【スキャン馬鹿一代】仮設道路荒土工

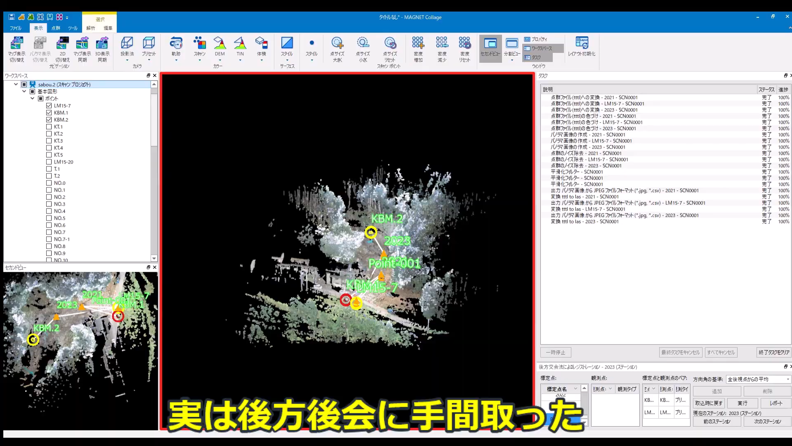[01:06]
実は後方公開に手間取った。
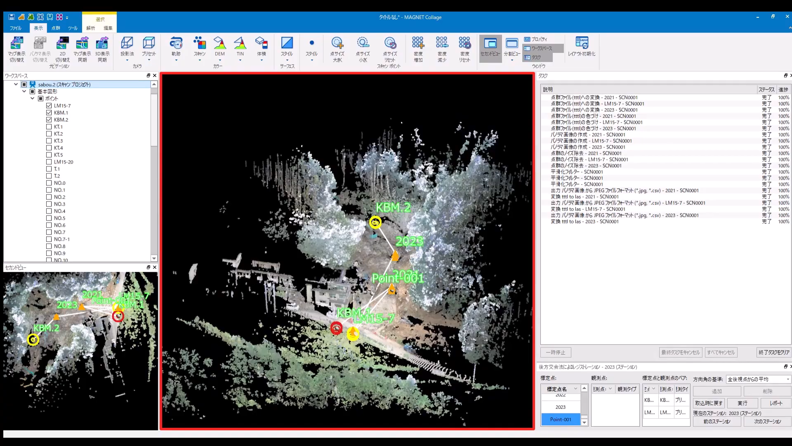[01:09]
まず据えたら任意点に名前を付けなければならない。
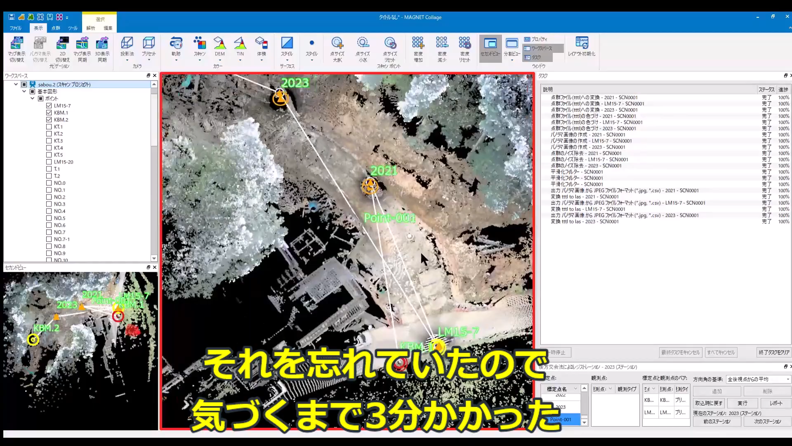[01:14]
それを忘れていたので気づくまで3分かかった。なかなか素晴らしい。
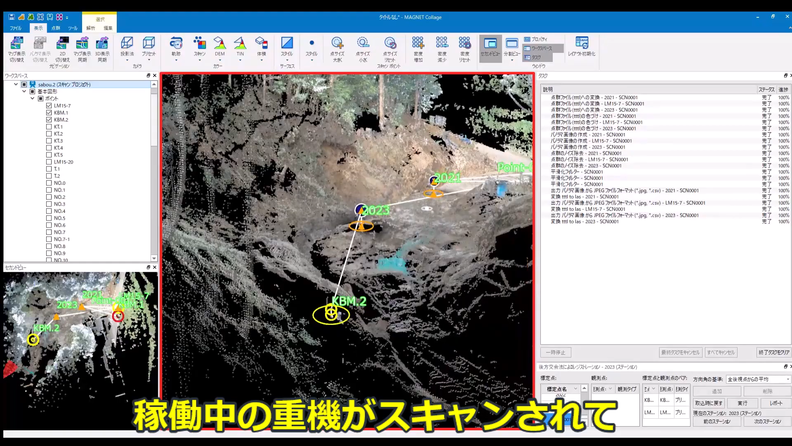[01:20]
稼働中の重機がスキャンされて、ゴースト化してる。KBM、2が15ミリ誤差出たので、確認してみよう。
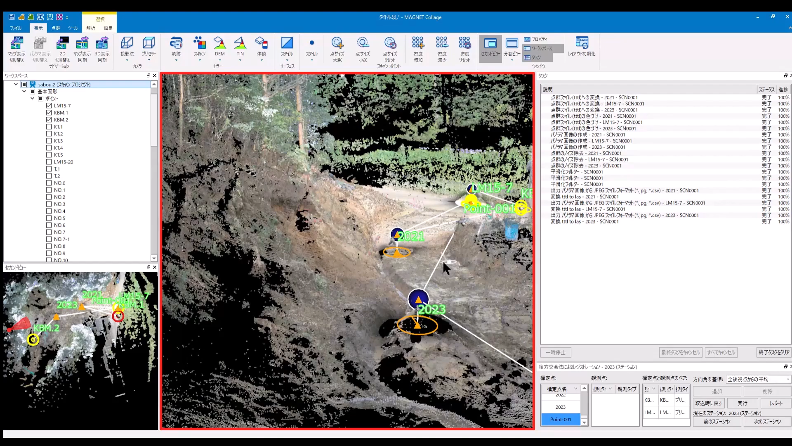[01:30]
このラスデータを、今任に送ります。
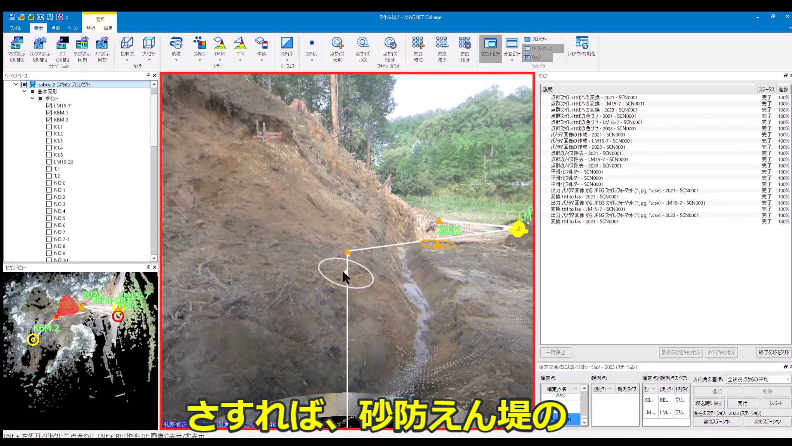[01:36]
さすれば、砂防園庭の設計データと合成して、ぐりぐり回して遊べるようになります。元へ、ICT 土工の元データになります。